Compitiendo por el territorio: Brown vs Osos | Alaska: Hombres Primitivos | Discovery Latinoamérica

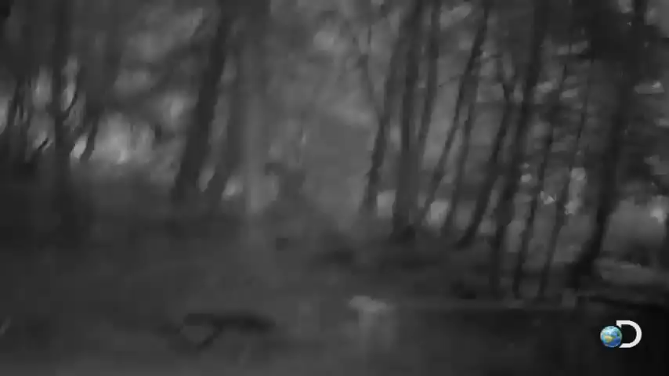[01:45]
¿Dónde está? Ah, frente a nosotros.
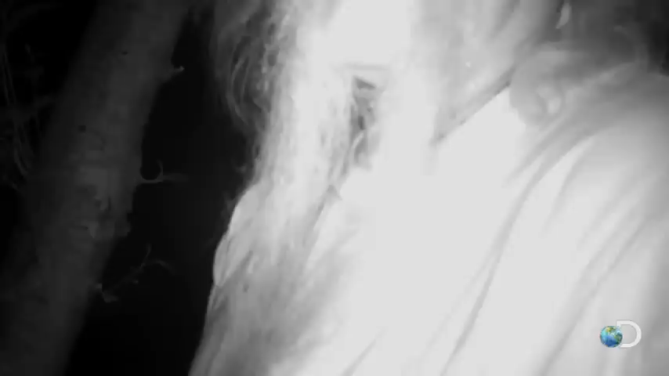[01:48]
Está sentado junto al huerto. Hay que asustarlo. El oso está demasiado cerca de la casa. Dispararemos para asustar al oso.
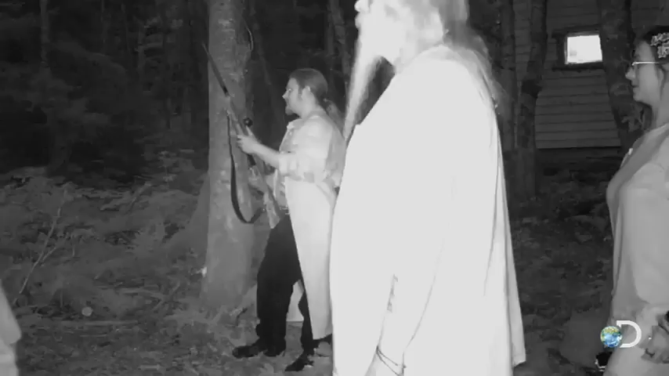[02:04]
Si empieza a acercarse, nos vamos. Dispara.
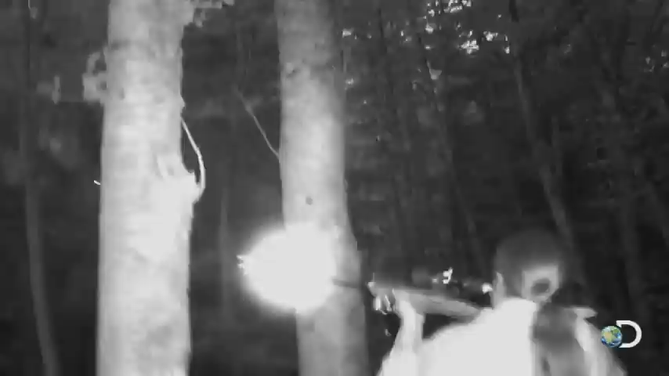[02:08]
Creo que por fin se fue.